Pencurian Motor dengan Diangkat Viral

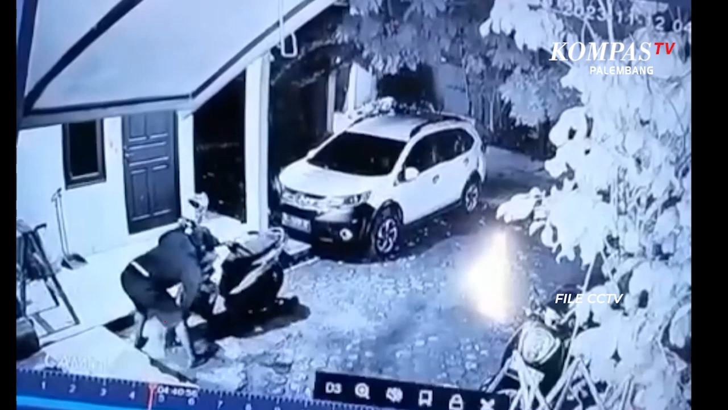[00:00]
Aksi pencurian motor yang terkam kamera pengawas ini memperlihatkan pelaku mengangkat ban depan motor keluar dari halaman rumah kos.